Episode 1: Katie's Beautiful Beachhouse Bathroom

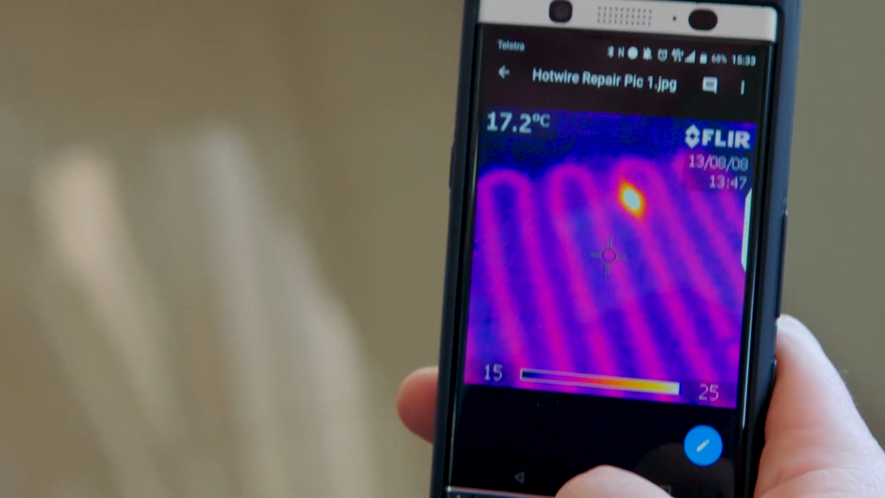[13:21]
On screen: spot 17.2°C
And we look through the floor with the thermal imaging camera and we can see exactly where the damage has occurred.